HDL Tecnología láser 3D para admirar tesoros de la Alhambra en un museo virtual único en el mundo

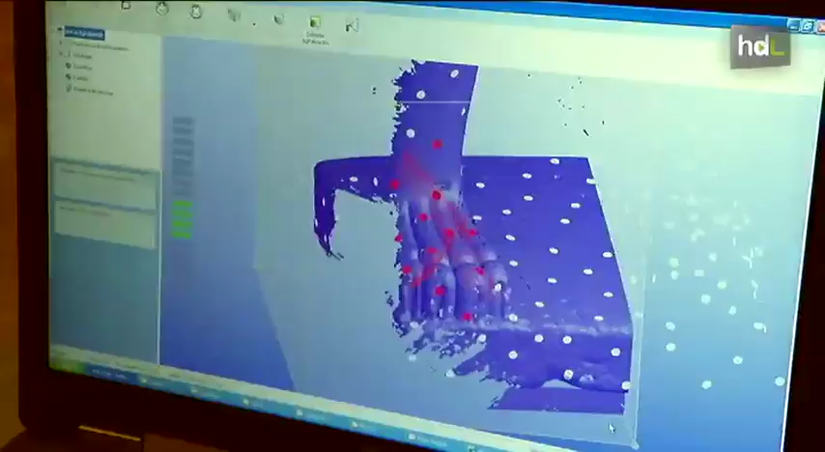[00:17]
el láser va cogiendo sobre la pieza y nosotros podemos verlo en el software que tenemos allí en la pantalla.